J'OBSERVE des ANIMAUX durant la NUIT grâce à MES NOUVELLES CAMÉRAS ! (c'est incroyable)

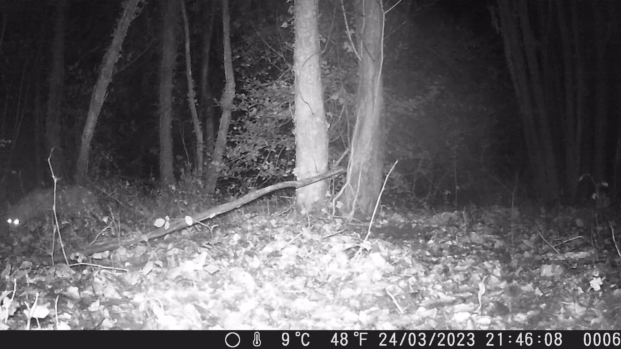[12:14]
On voit qu'il veut s'approcher Mais il est très intrigué par celle-ci Il reconnaît pas l'objet Et je pense que ça Ça lui fait un peu peur
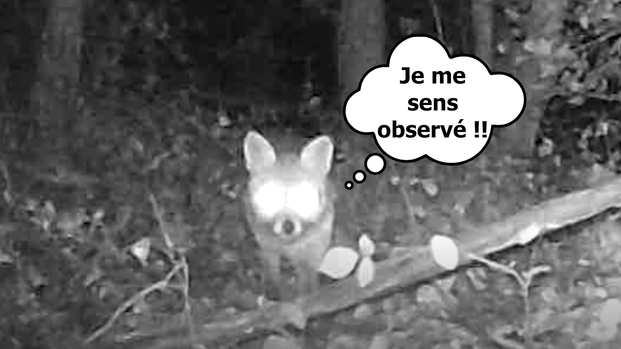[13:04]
Mais surprise Il goûte enfin mes petites croquettes
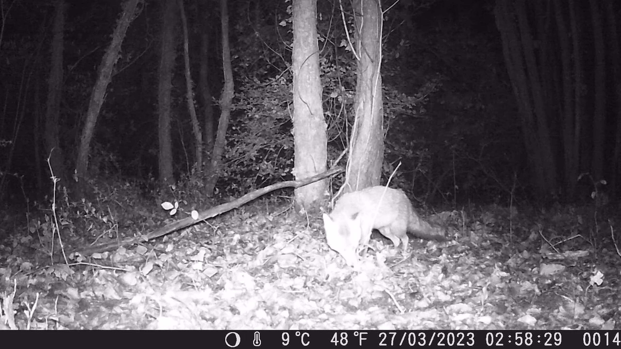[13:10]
Puis on le voit à un moment manger On dirait quelque chose d'un peu plus gros Peut-être les
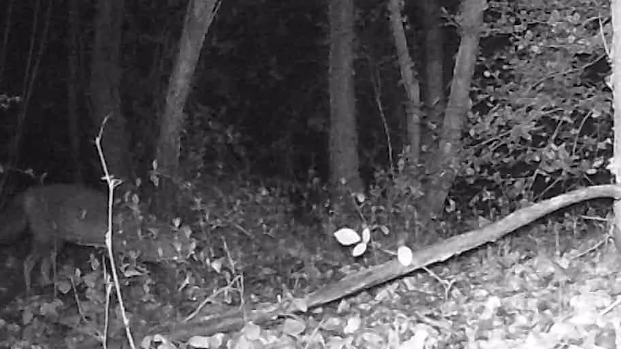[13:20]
amis Un rongeur qu'il aurait capturé Juste à côté de la caméra Et ensuite le bouc il fait sa vie Il vient par intermittence manger Et puis il repart Mais entre temps On aura un tout petit coucou D'un petit chevreuil Regardez ça Il est pas mignon hein
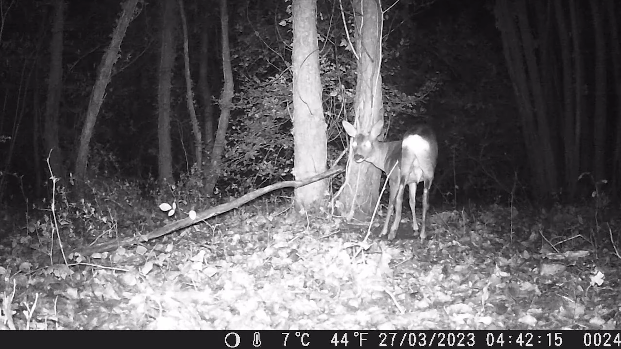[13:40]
Ah et le jour se lève enfin Qu'est-ce qu'on va avoir ?